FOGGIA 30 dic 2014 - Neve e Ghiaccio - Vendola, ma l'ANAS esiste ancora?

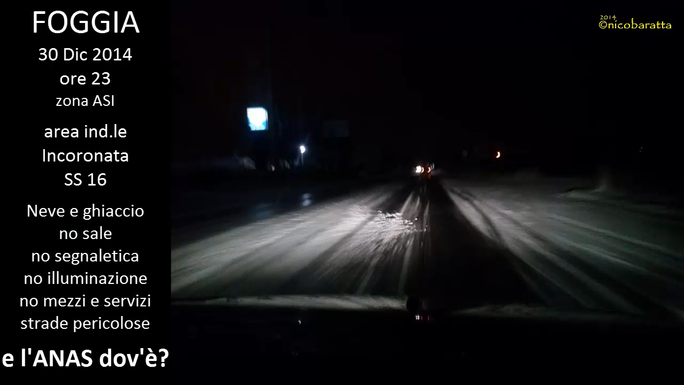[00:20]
Salve, sono circa le ore 23 del 30 dicembre 2014.
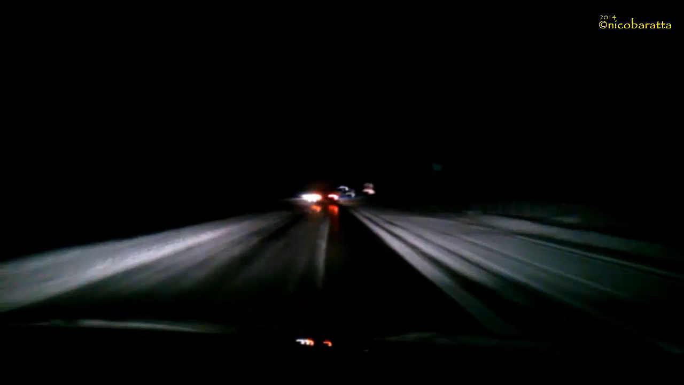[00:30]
Mi trovo a Foggia e precisamente nella zona Asi, nell'area industriale incoronata, sulla strada statale 16. Come potete vedere dalle immagini, qui la strada è ghiacciata. Nelle ore precedenti a Foggia, in tutta la sua provincia, ha nevicato. Molti centri, specie quelli oltre 400 metri, sono ricoperti dalla neve. Qui a Foggia, seppur la neve non è stata copiosa, ma in nottata si prevede un'abbondante nevicata, si sono avuti i soli disagi di viabilità.